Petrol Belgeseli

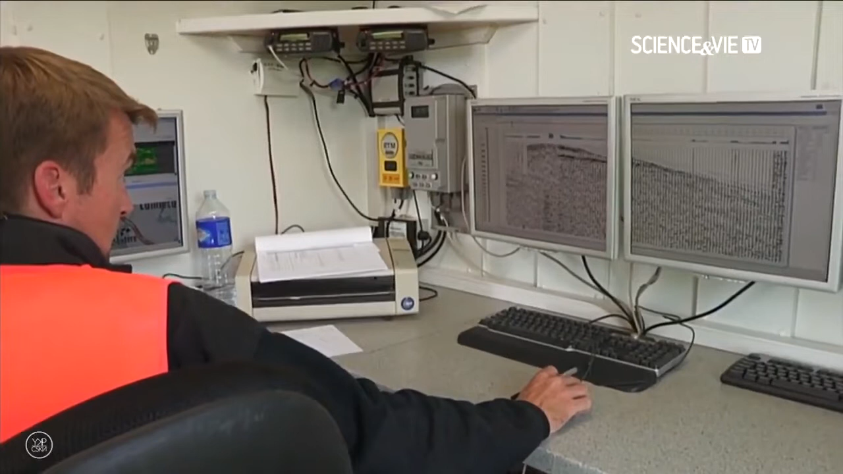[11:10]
Ultrason cihazları 2 kilometre derinliğe kadar kayaların şekil ve türlerini ortaya çıkarıyor.
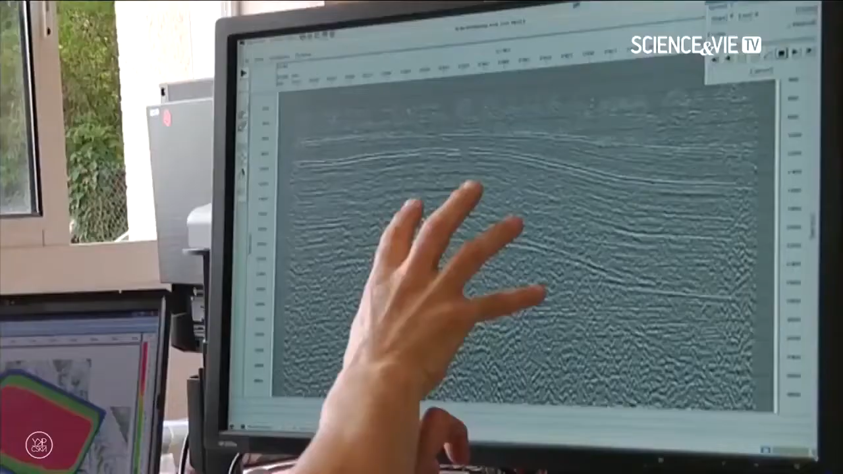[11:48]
İşlendikten sonra havuzun tabanında neler olup bittiğini daha net bir şekilde göreceğiz.